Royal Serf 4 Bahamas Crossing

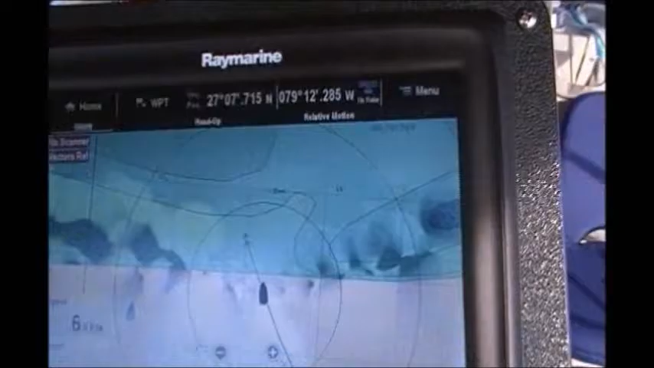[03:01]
That's the Little Bahama Bank. And we'll be in the Terminal Water Service Palace.
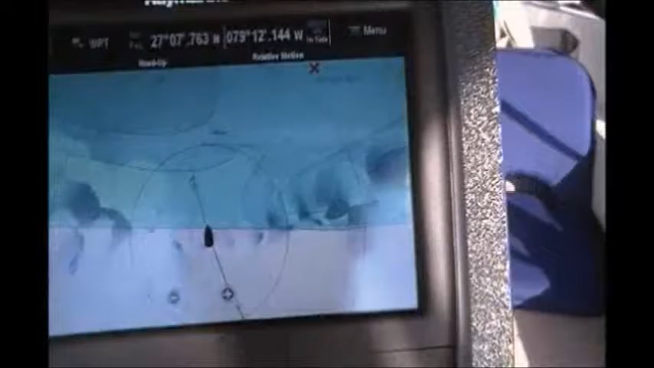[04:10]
All right, you can see the boat is on the Little Bahama Bank.